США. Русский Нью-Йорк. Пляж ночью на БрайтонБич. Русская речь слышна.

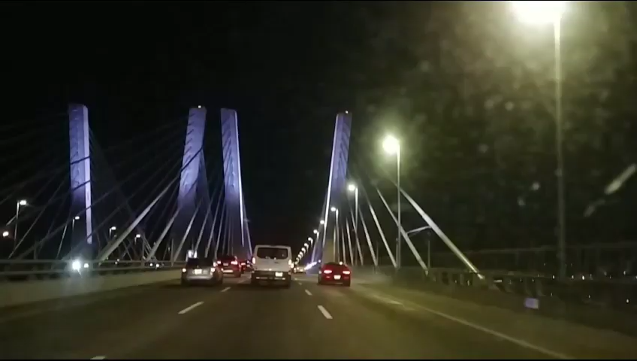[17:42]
Смотрите, какой мост красивый. С подсветочкой, красивый мост. Ага. But it's already not New York, right? This is... New Jersey. New Jersey, okay. Не Нью-Йорк уже это.